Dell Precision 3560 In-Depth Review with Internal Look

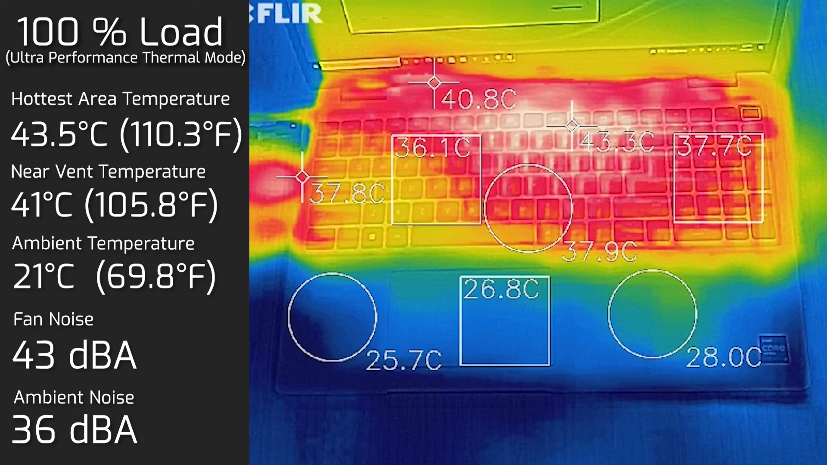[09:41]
And I found the maximum temperature on the keyboard was 39 degrees Celsius. And as for the fan noise, hit a maximum of 41 decibels. Then I put the computer on 100% load. And the maximum temperature on the keyboard was 43.5 degrees Celsius. And as for the fan noise, hit a maximum of 43 decibels. I also measured the bottom back cover of the computer.
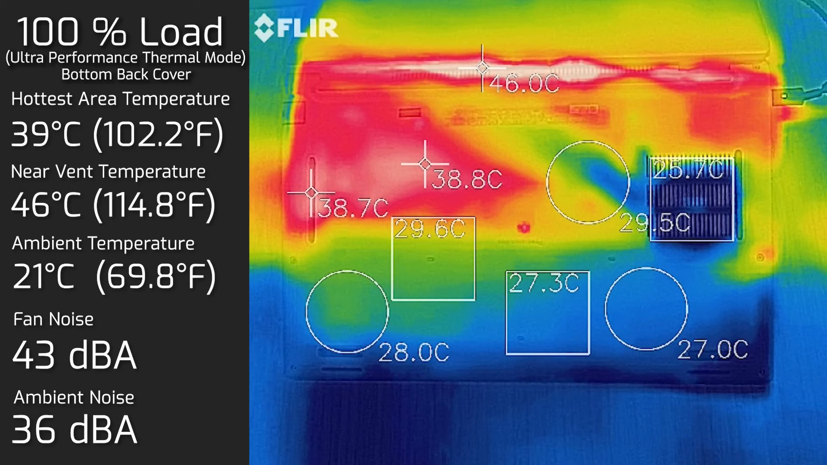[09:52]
And the hottest area on the back cover was 39 degrees Celsius. And of course, the fan noise was still at 43 decibels. In terms of the temperatures and fan noise, it's actually quite decent.